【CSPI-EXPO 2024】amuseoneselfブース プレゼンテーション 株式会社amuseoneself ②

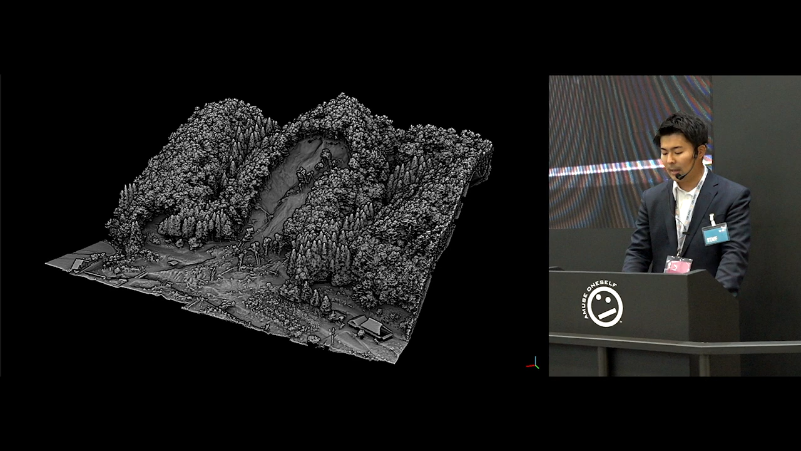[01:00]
カメラ画像による測量の場合このように表面のデータしか取ることができませんレーザーシステムの場合レーザーを秒間に数万点から数百万点照射するため樹木の隙間を縫って地面まで届くものがあるのでその樹木のデータを取り除くと
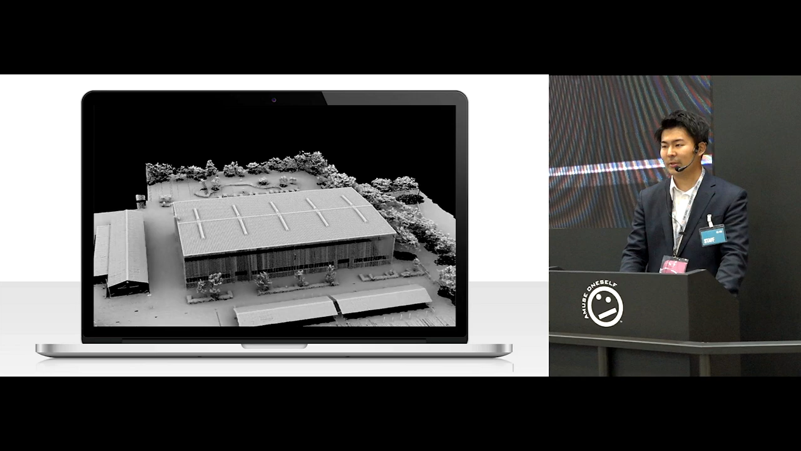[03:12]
こちらは断面図です拡大してみましょうこのように複数回重ねたものでもぴったりと合っているのがわかりますデータを評価して
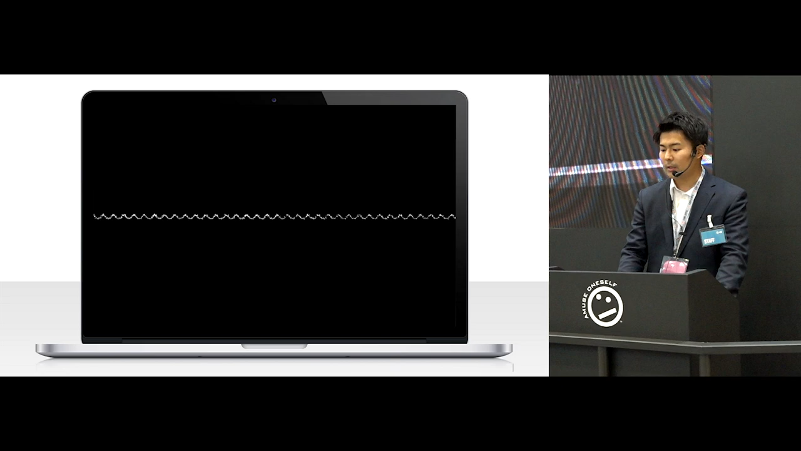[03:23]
いただきましたが最大で23ミリのズレで収まっていました
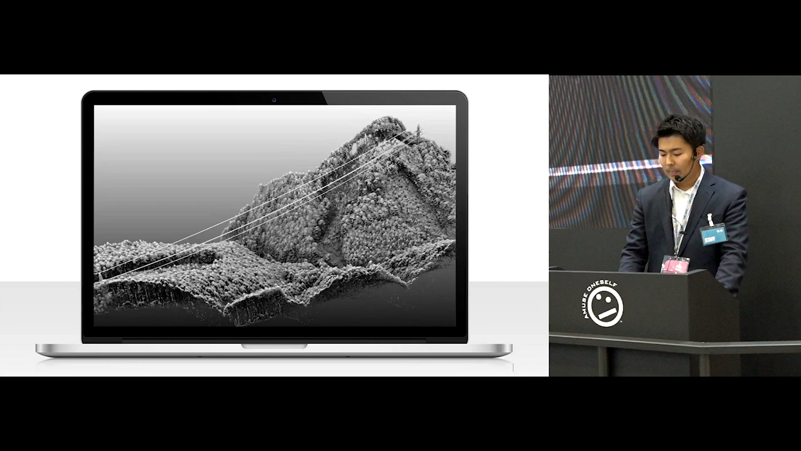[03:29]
こちらは少し応用が入った例です山頂と山頂にまたがる高圧電線のある場所を地形と高圧電線を同時に測量しています
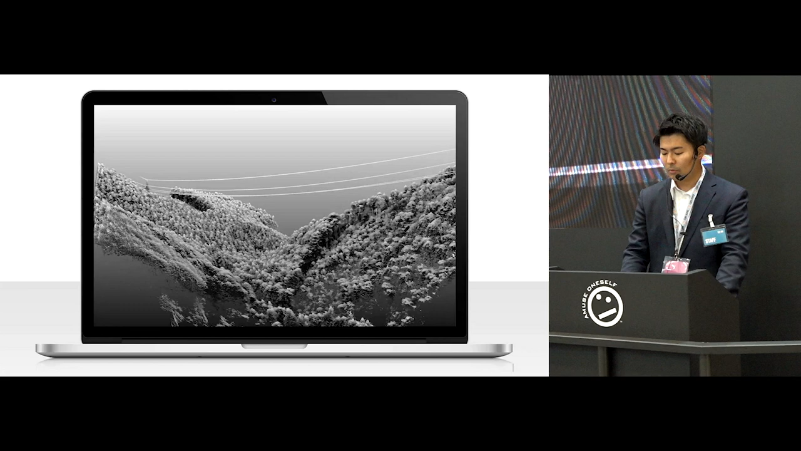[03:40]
これまでは人が山の中に入り樹木と高圧電線の距離を調査していたのですがこの測量は10分程度で得ることができましたこちらは断面図です
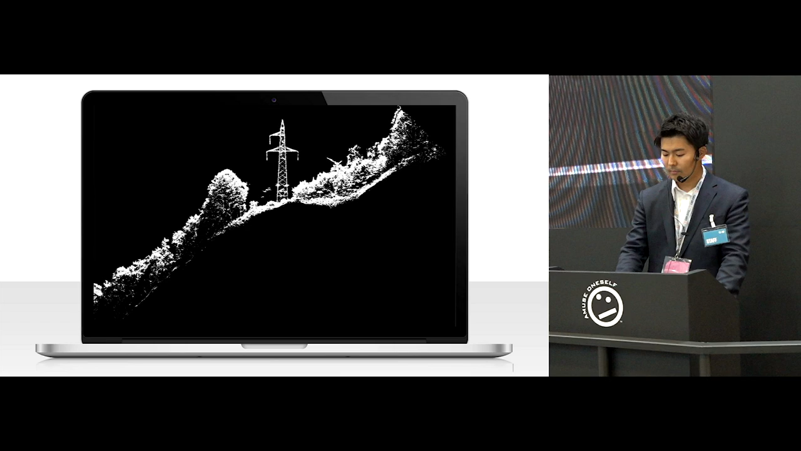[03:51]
このように高圧電線と樹木の離角がわかります上に出ているのが高圧電線になりますそれぞれを総当たり計
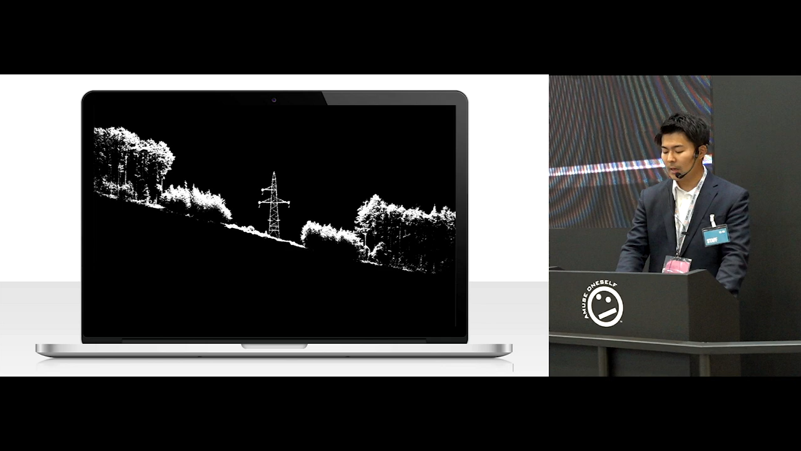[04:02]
算することで一定距離以内の樹木をピンポイントで探すことができます
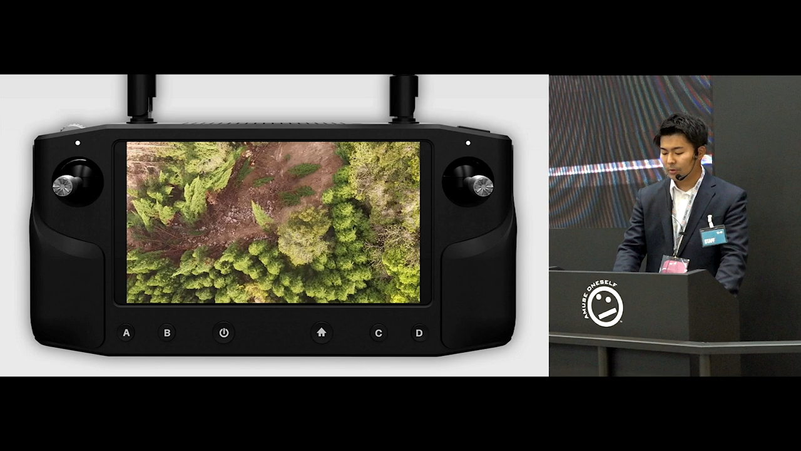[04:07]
こちらは崩落現場のものです被災してすぐの要請により測量を実施しました
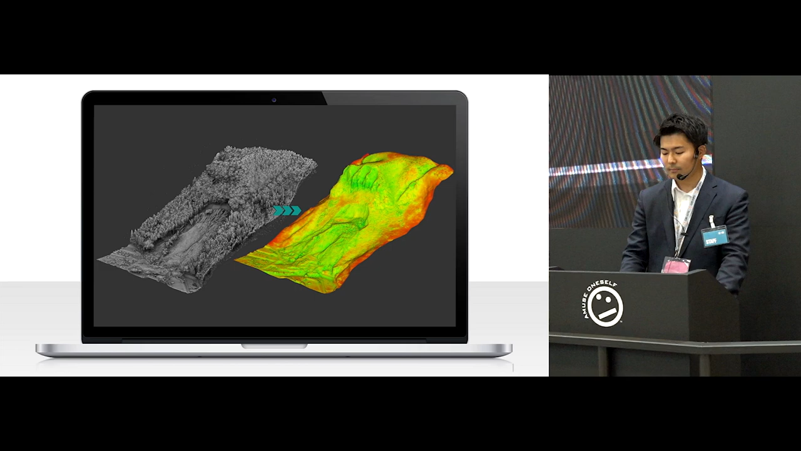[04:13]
成果としてはこのようなものですが
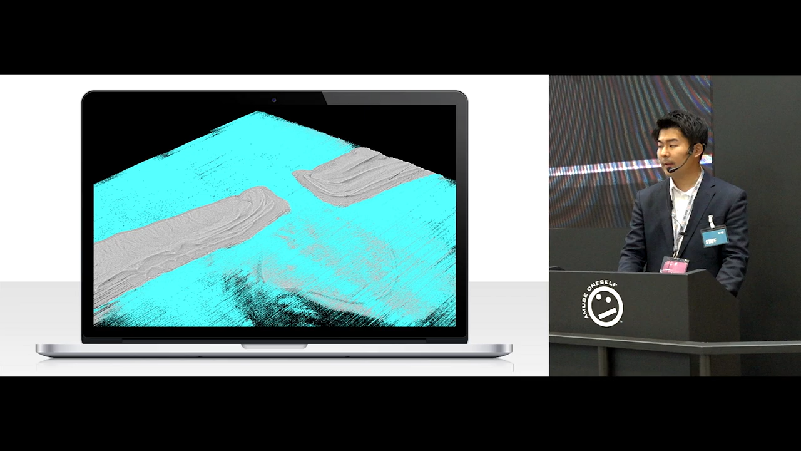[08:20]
少しだけ濃淡をつけて見やすくするとこのようになりますこちらはとても浅く岩が海面から出ているような場所を測量した例です
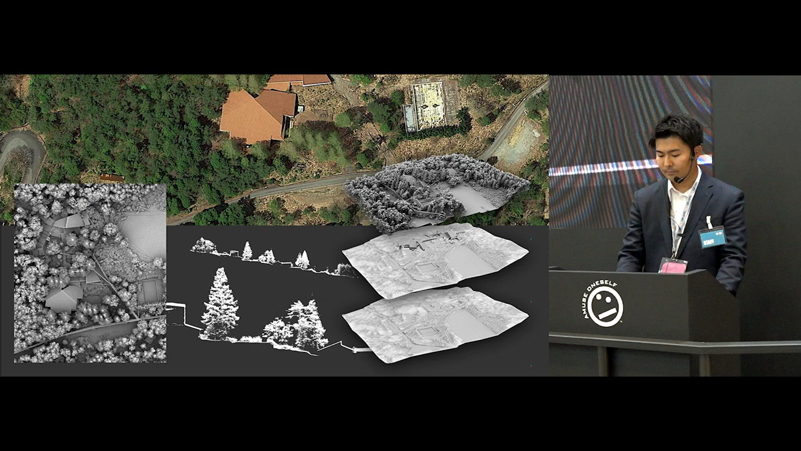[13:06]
通常の測量で使う分には十分な性能を持っていますこれまでのT.
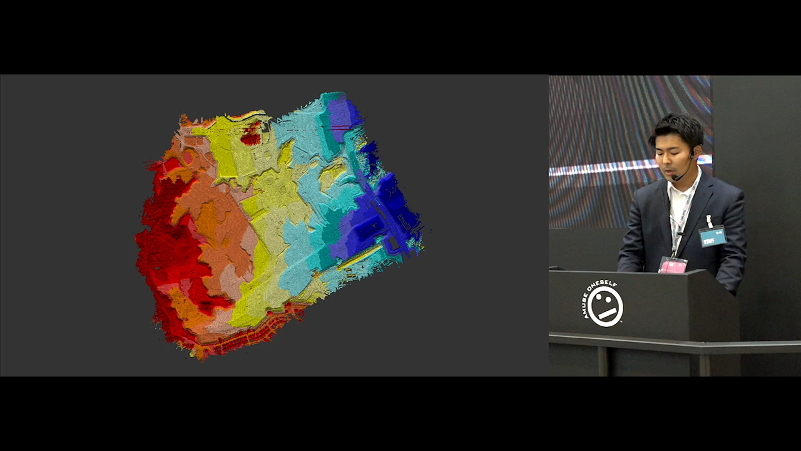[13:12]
のコンセプトを踏襲しており取得後素早いデータ出力が可能です
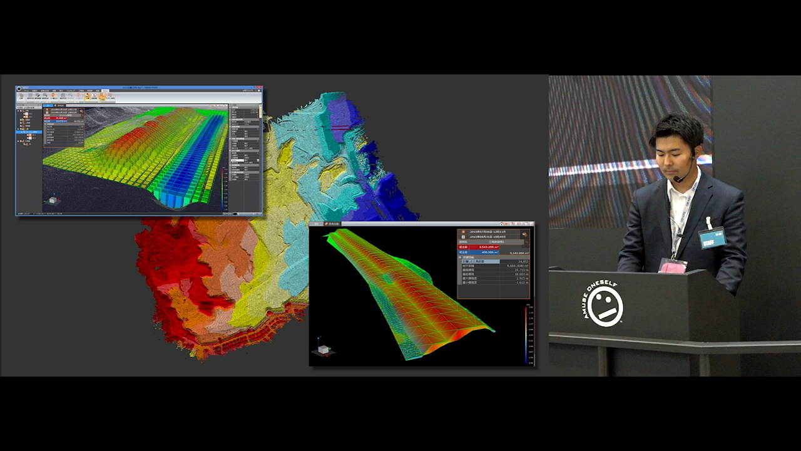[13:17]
リーグル社の同様のレーザーモジュールを用いた製品はいくつか見受けられますが当社の特徴は他にもありますT.